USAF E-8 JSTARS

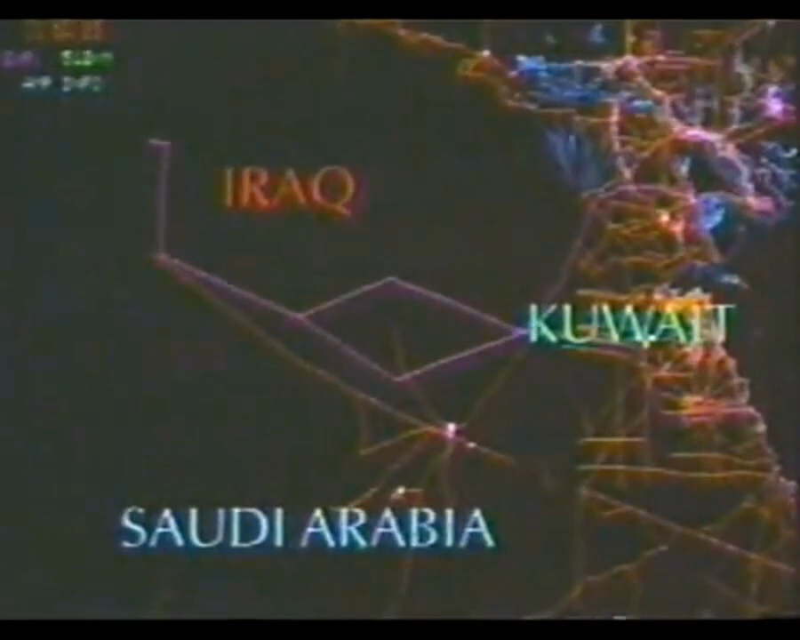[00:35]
It has roadways on it, it has borders on it, it has lakes, foliage, that sorts of thing. Overlaid onto that are a series of little yellow dots, and each one of those dots is something that's moving.
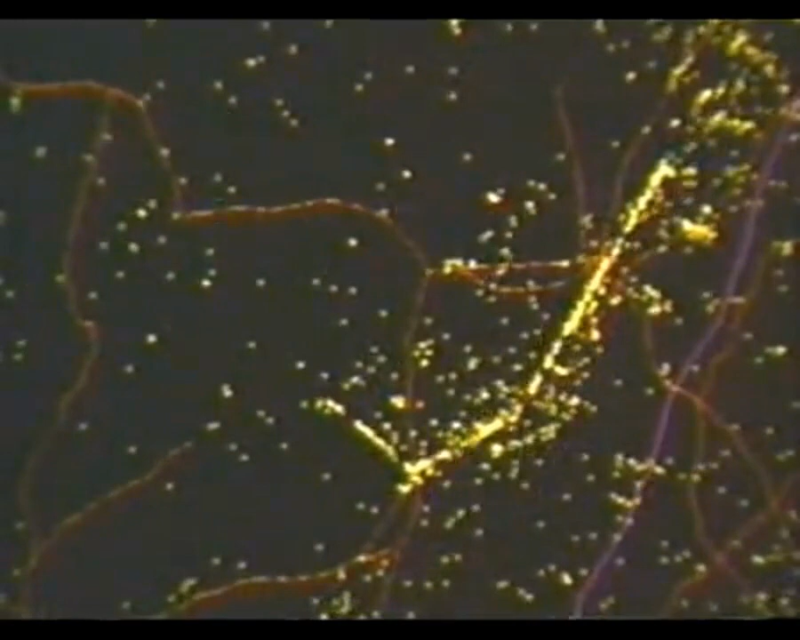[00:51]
Anything that's moving, it'll come back as a little dot to the operator. What we're able to do then is to put a bunch of these little dots together over time and make almost like a little cartoon strip of the little dots in animation actually moving.
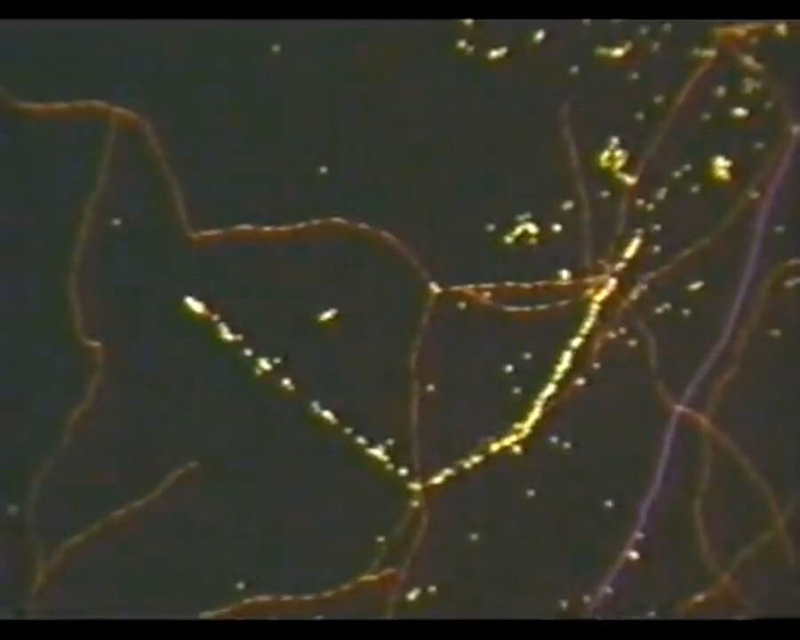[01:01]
In the early phases of any mission, the target here is trying to assess what is going on really in his area of responsibility.